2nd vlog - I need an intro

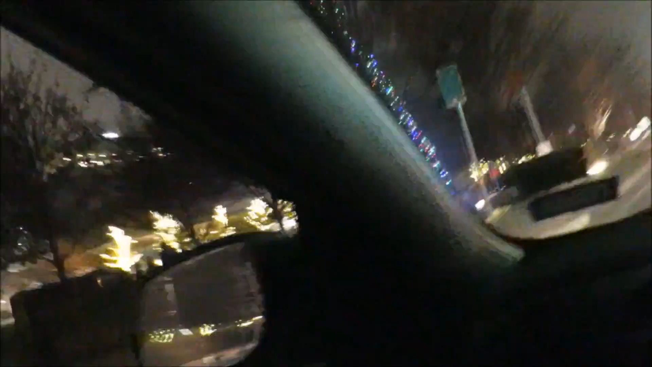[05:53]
check out the tree man that's Clyde Warren Park I think it's called